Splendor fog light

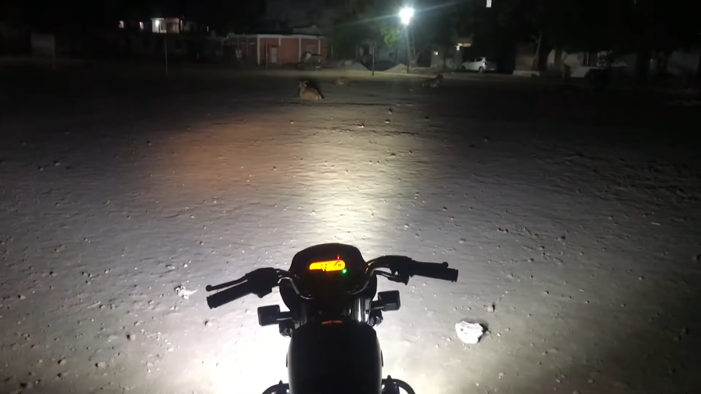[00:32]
सकते हैं आप कितना बढ़ियां व्यू आ रहा है आप देख सकते हैं